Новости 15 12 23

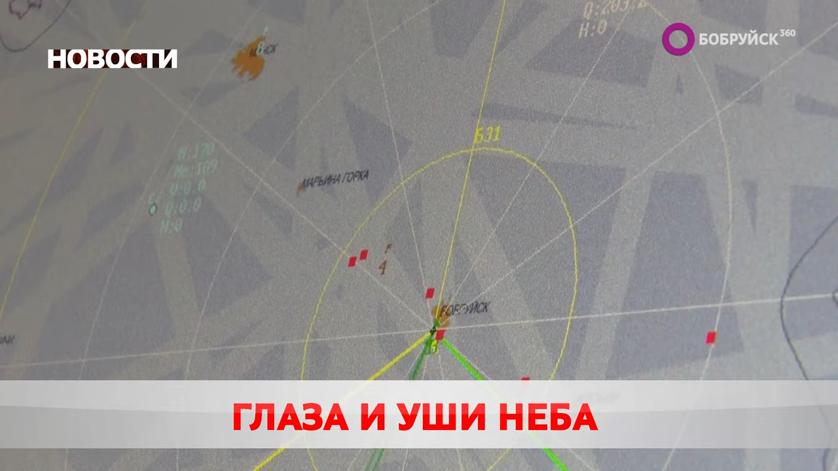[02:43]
Станции обнаруживают летящие цели на высоте от 50 метров до 25 километров.